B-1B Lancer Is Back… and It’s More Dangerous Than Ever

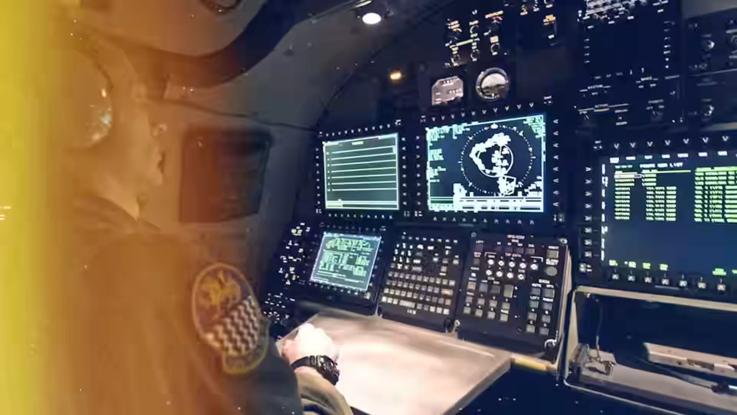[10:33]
The Vertical Situational Display Unit replaced the existing flight instruments with multi-function color displays,